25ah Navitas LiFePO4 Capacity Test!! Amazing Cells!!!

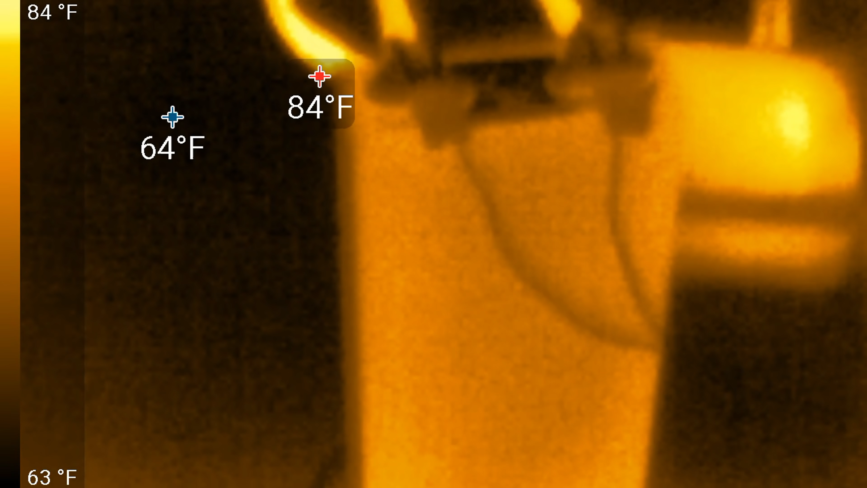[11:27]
On screen: max 84°F, scale top 84°F, scale bottom 63°F
point 12 amp hours in the battery is 74 degrees
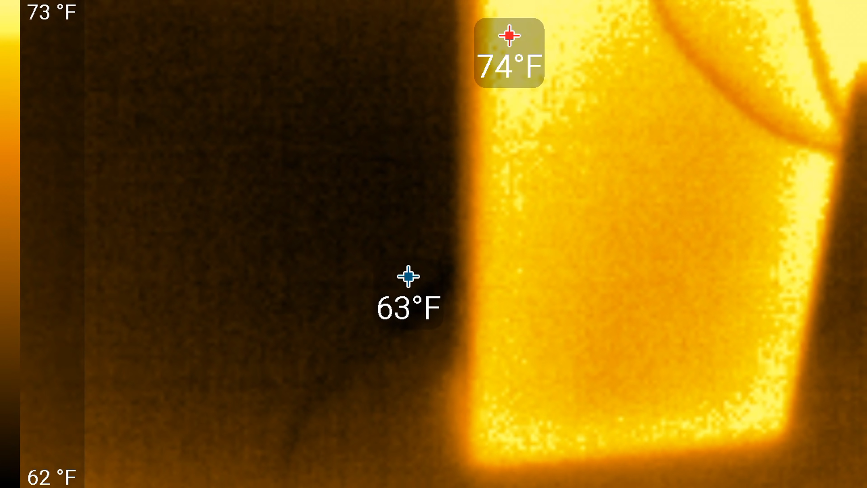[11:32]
On screen: scale top 73°F, scale bottom 62°F
fahrenheit everything is working great actually top of the cell looks good
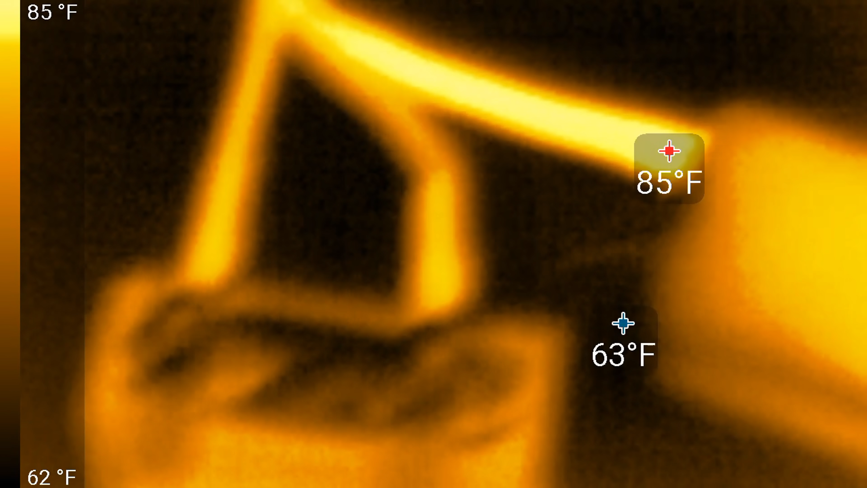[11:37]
On screen: scale top 85°F, scale bottom 62°F
the only thing that's a little warm is the battery cables coming out of the i charger but as the battery is still 57 degrees